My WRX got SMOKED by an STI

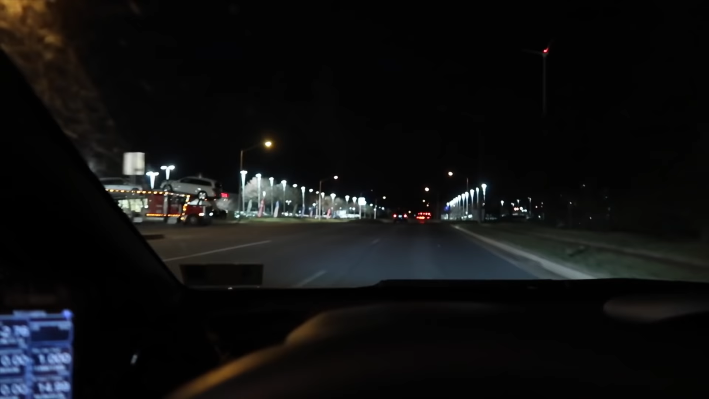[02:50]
Oh my gosh. Yo that thing shot flames! James! Ohhhhh!